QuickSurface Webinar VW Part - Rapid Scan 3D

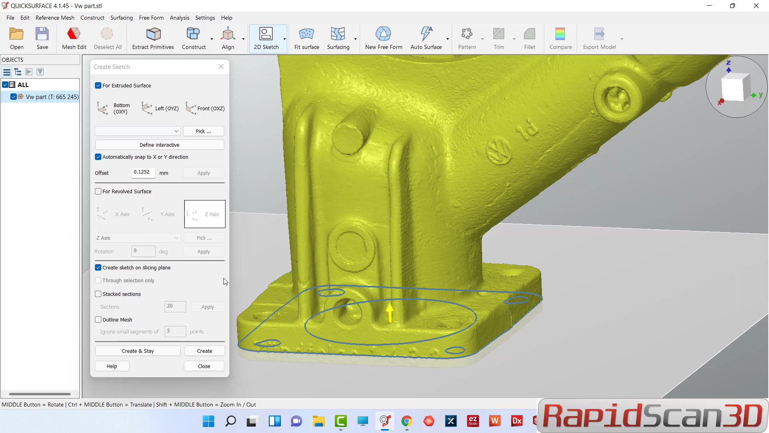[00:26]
We're going to pull that plane up and we're going to create and then we're going to create our sketch. We're going to align these lines and we're going to put some circles and align them as close as possible.
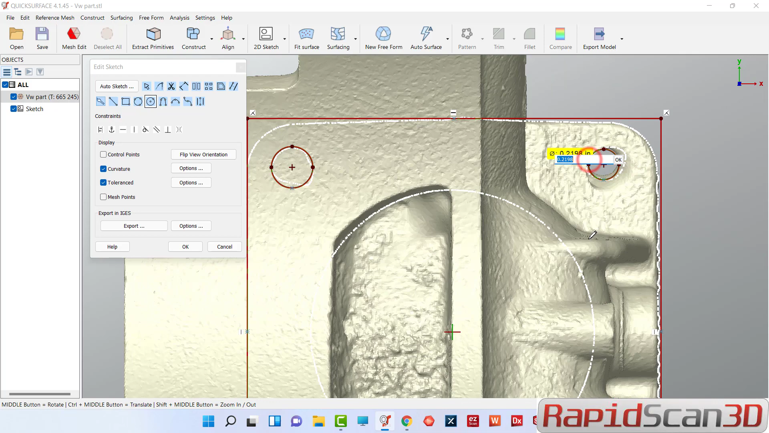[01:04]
You can do auto sketch on those but it's not really a really clean scan so basically I'm just eyeballing it and I can take measurements from the tool part and then make an adjustments. Once it's done let's go ahead and get out of this one
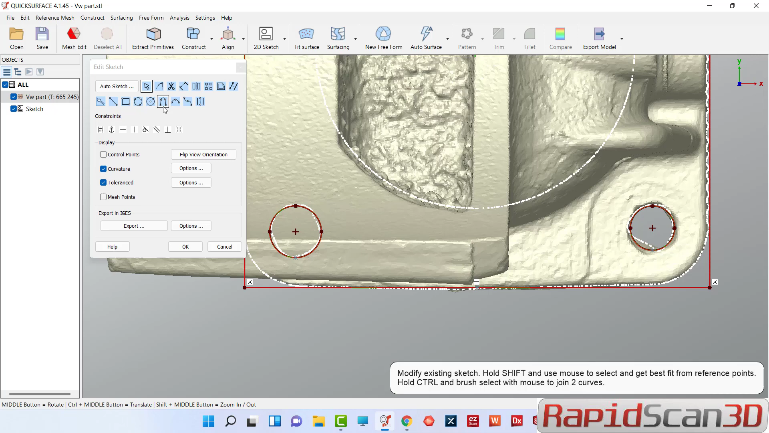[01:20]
all right zoom out
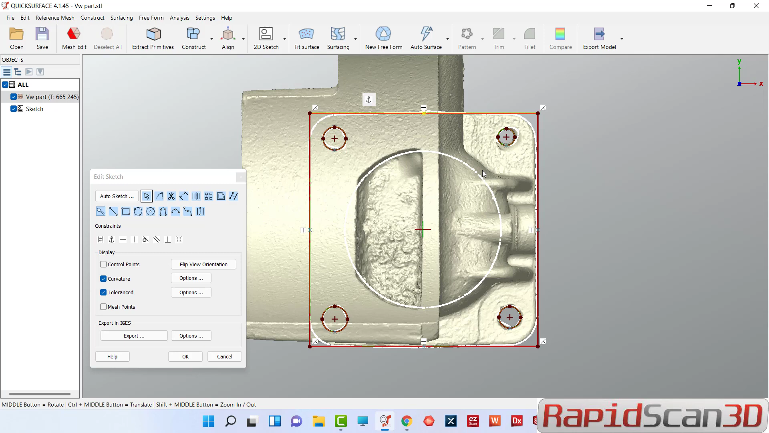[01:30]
this sketch looks nice so click OK now we're going to extrude this select that
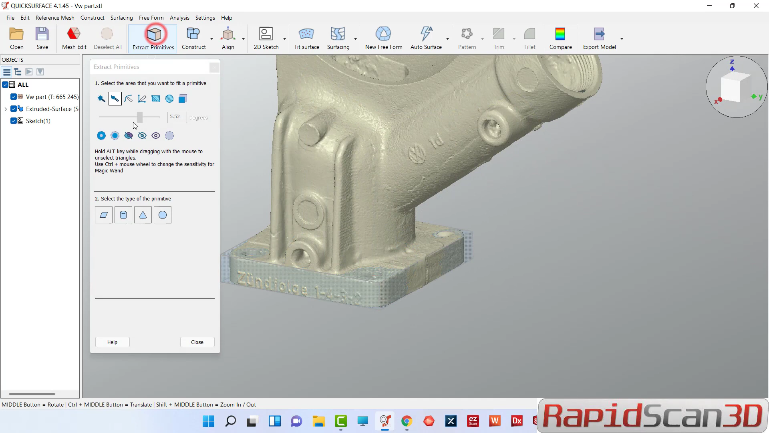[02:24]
now create that next thing we're going to do is we're going to create our cylinder I'm going to select these areas
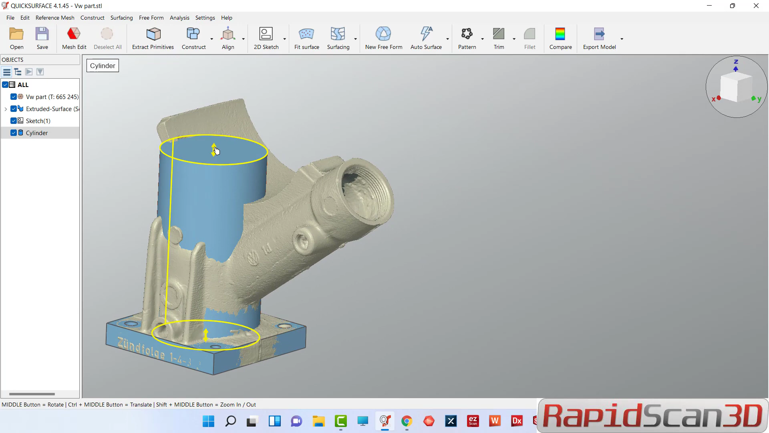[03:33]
and then now we're going to create another cylinder
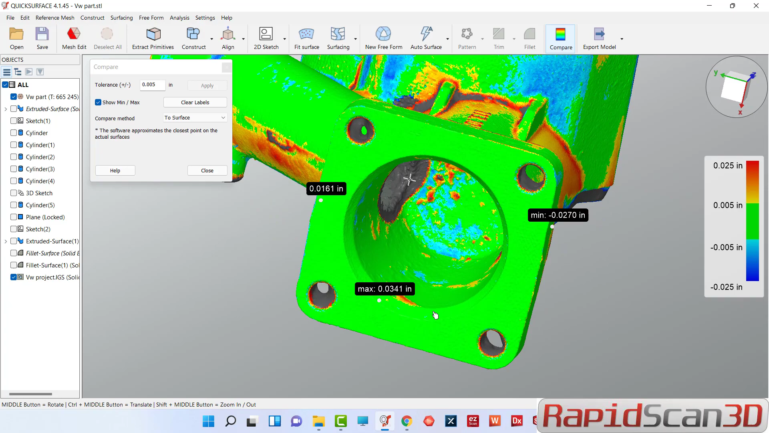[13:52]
for cast iron I got it really close to a model and you see that blue area I think that's just because the cavity